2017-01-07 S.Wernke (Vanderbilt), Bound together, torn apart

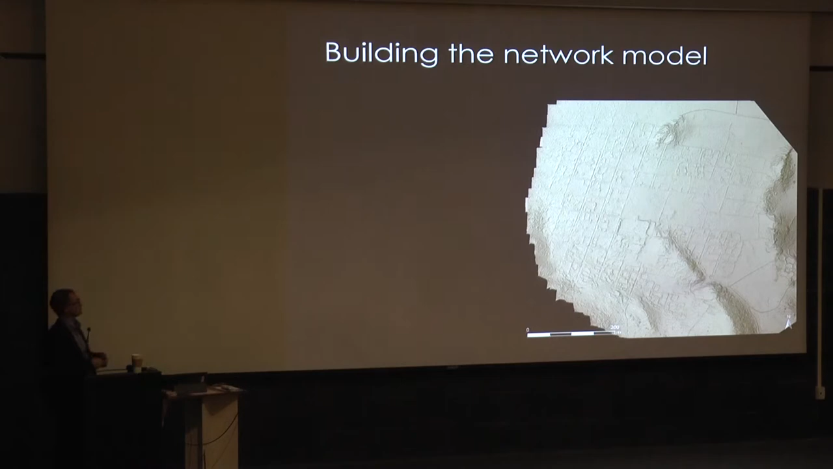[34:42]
So to do that, then we took the DEM from the digital elevation model that we produced from the UAD older flights, and we stripped out the architecture as best we could,
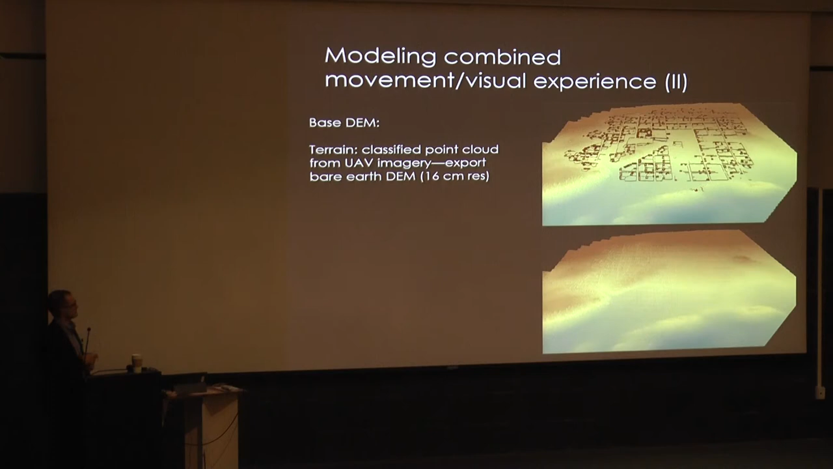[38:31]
We extruded them to their heights, to their, what we think are their, in most cases we have the full height. In the case that we don't, we took the average heights based on the case that we do. Looks kind of like that, we need a little bit closer. And then we rasterize that and turn it all into a DEM that,
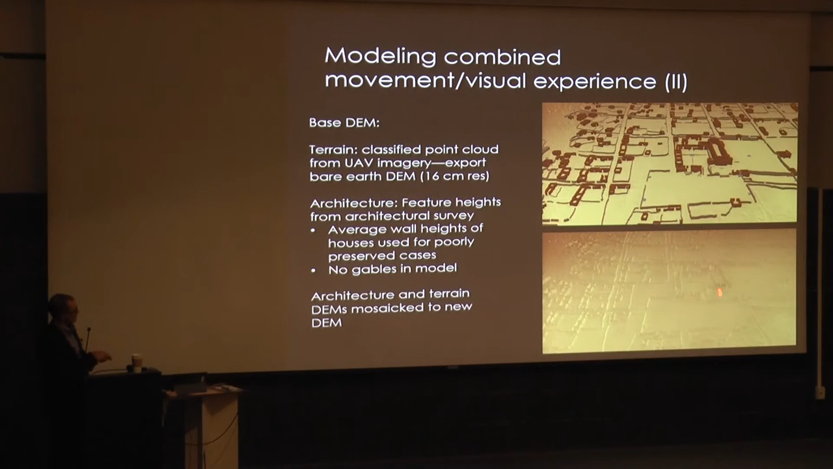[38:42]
if you were to zoom in there, you'd see the buildings are directly extruded on the train, okay?